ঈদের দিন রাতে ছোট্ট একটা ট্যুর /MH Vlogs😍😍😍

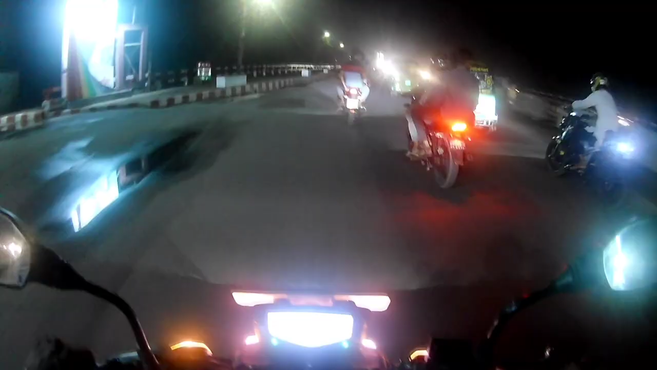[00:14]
আজকে রাতে বাজতেছে 12টা, তো সবাই ভাবতেছে যে একটু ঘোরাঘুরি করা যাক, দেখি আমরা কোথায় যেতে পারি। আরে জাম জাম উড়েস্তুর জাম, এই ফোর বিতে
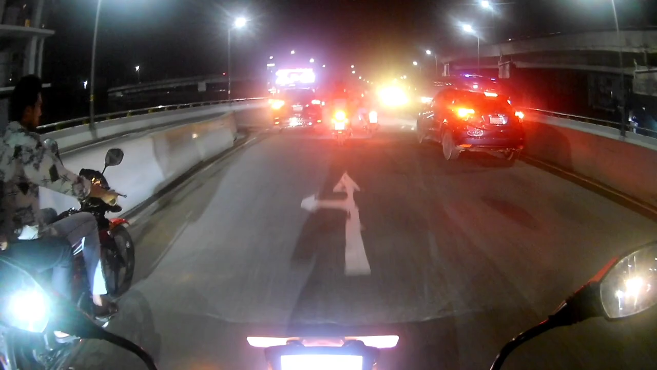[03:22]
আমরা সোজাই যাবো আটটার যেমন ফ্লাইওভার, সুন্দরই আছে জায়গাটা, খারাপ না। এখনো ফ্লাই তো হঠাৎ করে আমাদের প্ল্যান চেঞ্জ হয়ে গেছে,
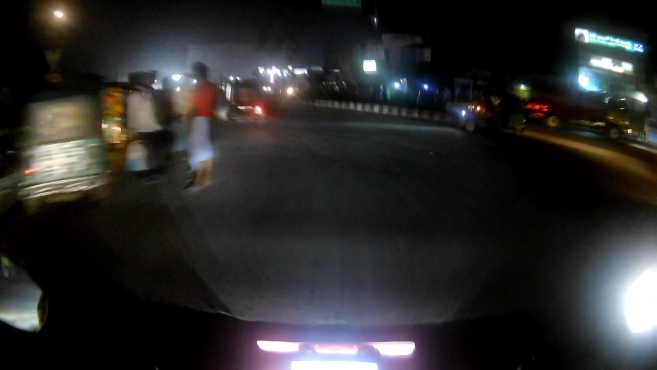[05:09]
আরে ভাই আছে আছে আনতে আছে হরন দিতে আইতে আছে এটা